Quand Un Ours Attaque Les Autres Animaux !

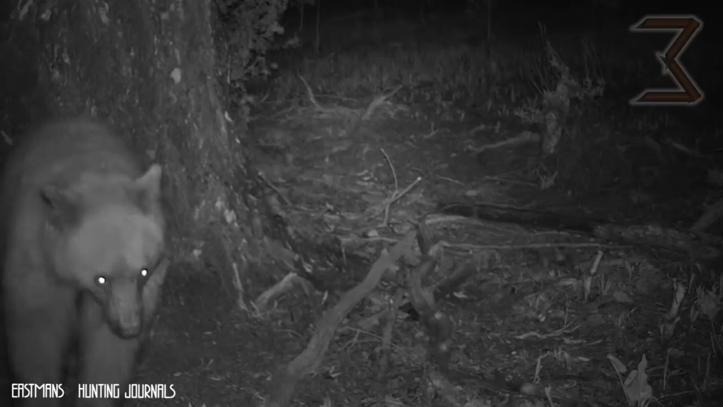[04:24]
Bien que l'ourson ne représente pas une vraie menace pour le maître des lieux,
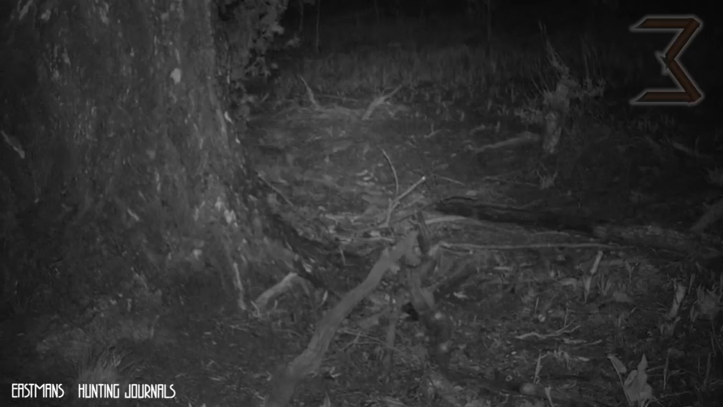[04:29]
celui-ci surgit de nulle part et ne tarde pas à l'attaquer en lui sautant dessus et en le mordant par le cou. En quelques secondes à peine, le pauvre ourson est déjà mort. Maintenant, vous avez la réponse à votre question,
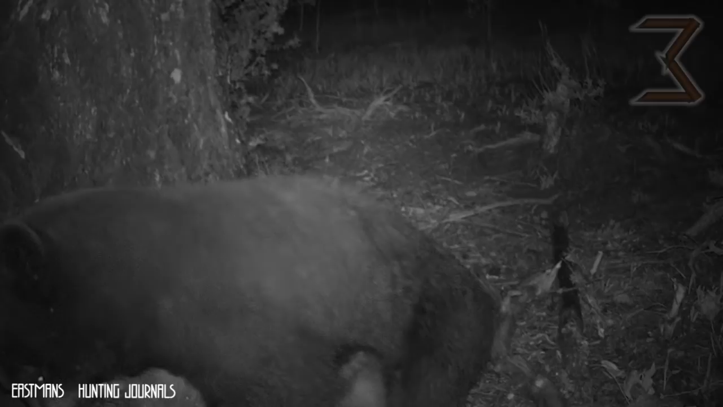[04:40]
mais vous avez aussi le cœur brisé pour le petit ours qui est parti beaucoup trop tôt.